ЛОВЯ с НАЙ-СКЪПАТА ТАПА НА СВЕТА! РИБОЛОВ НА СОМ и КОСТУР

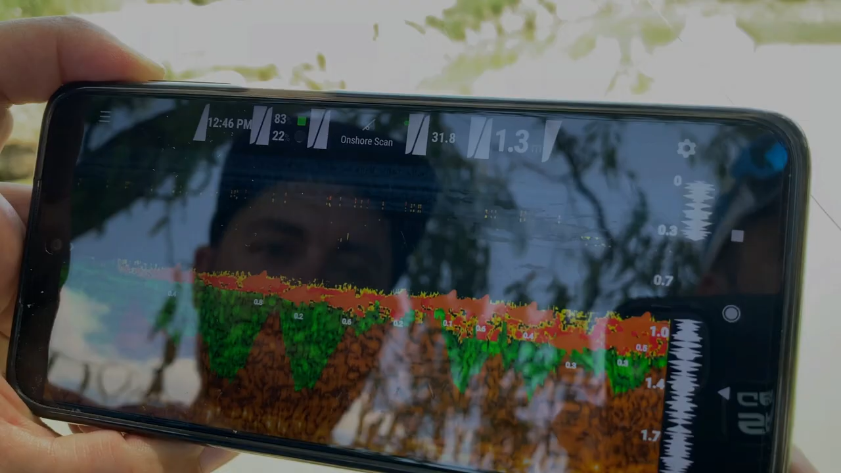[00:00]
В момента всичките риби са под нас.
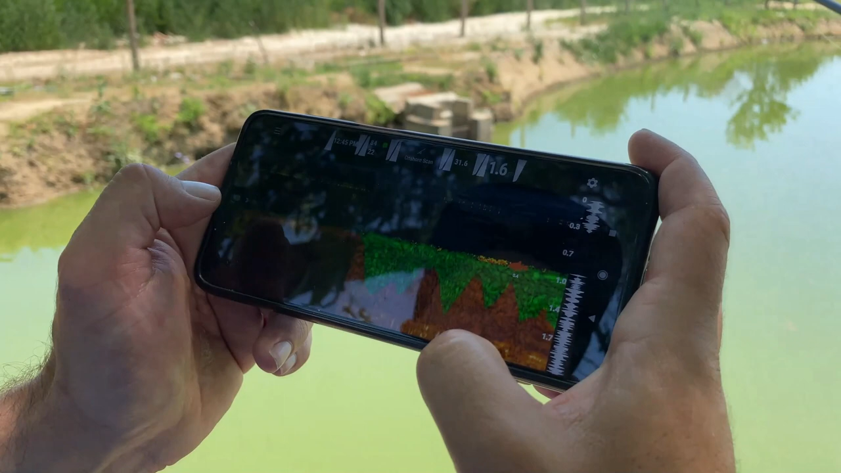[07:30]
Да, да, да, ето я. Е, това е на дъното, сигурно е сом. Много цяло четка на това.
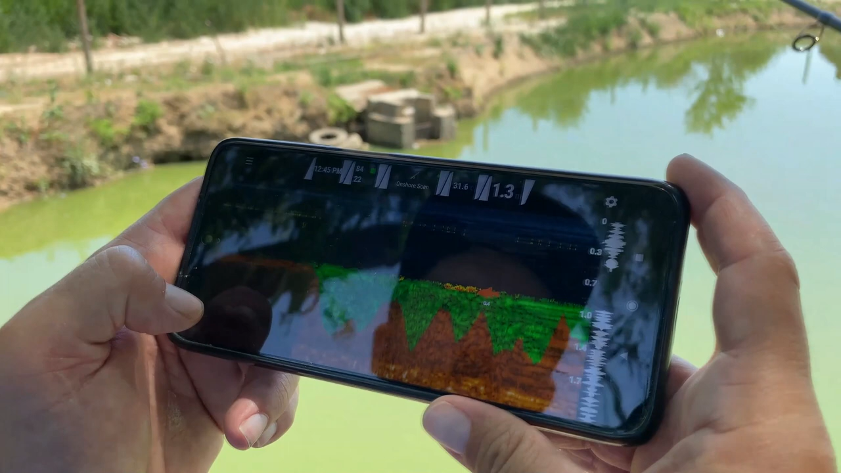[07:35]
Или шаран. Ми дълбочината е метър и половина тук. Така ли? Ето 80, да. Колко е?
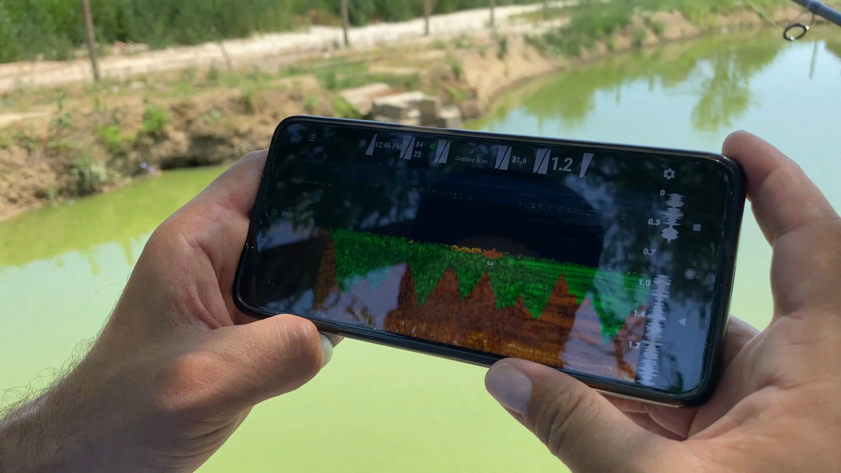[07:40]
Да. Едне бе, метър е. Не бе, но и две. Ама то се движи. Да, да, да, то се движи. Не, е, това беше хубава риба обаче. Да.
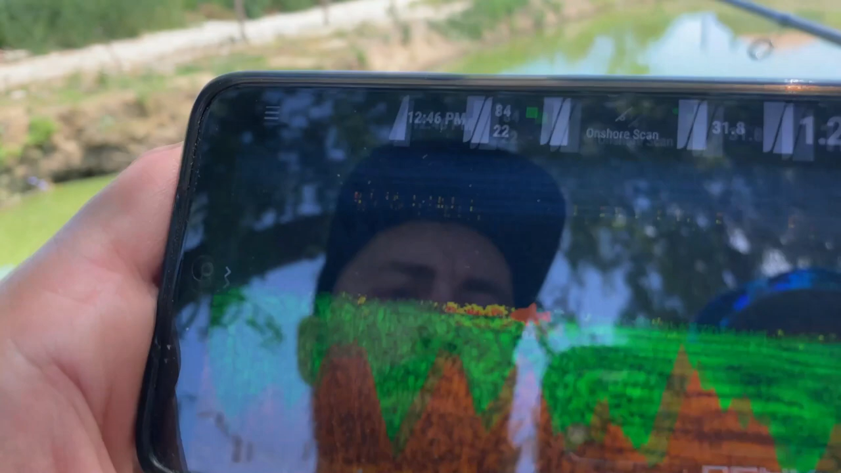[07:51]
Така дълга линия. Линия на живот. Нищо, то ще удари го. Сто май попипва.
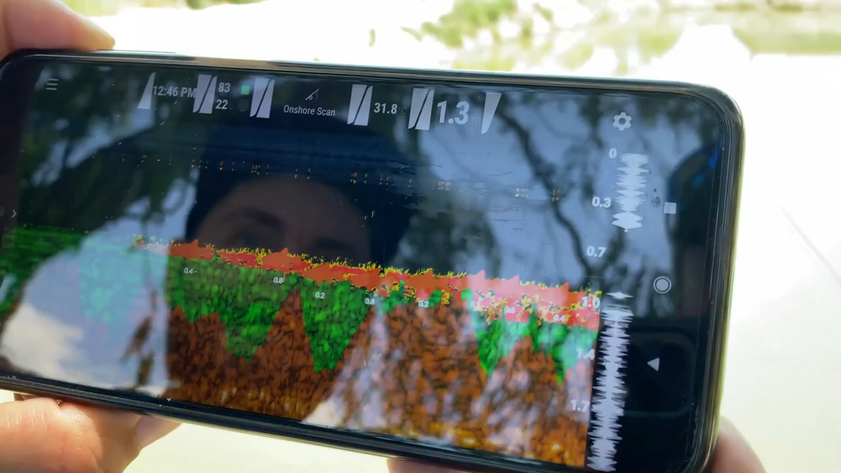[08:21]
Митинг на сомове. Да, да, да, сега трябва да удари нещо, брат.
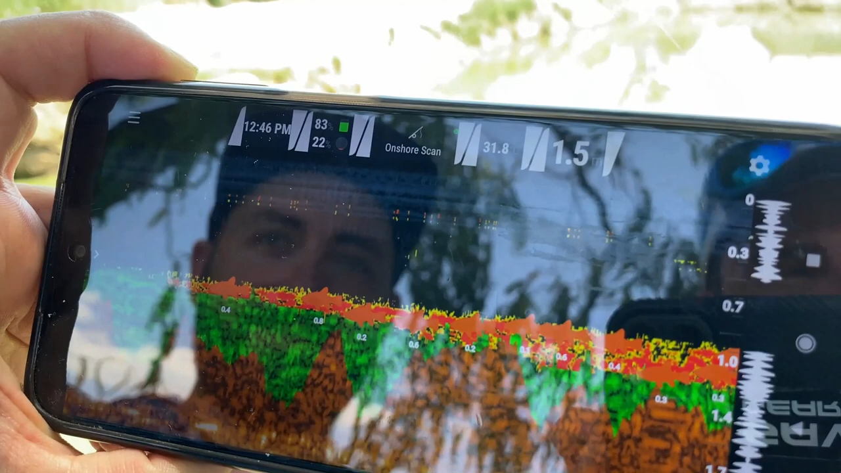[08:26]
Сега ако не сега ли никога? Да, ще им метна малко да ги захрана. Да, удра, удра. Виждаш ли?